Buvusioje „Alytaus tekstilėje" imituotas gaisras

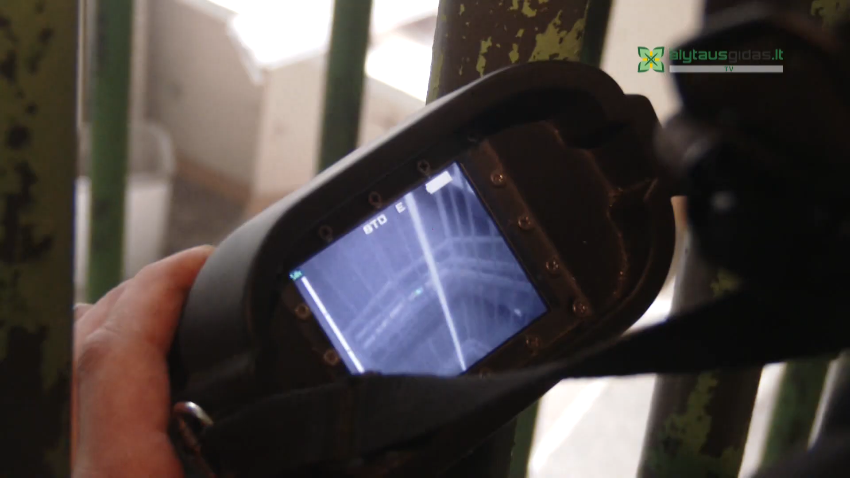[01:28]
Mūsų miesto ugnigėsiai turi ir termokamera, tai prietaisas, kuriuo filmuojama gaisro žydinio prieigos.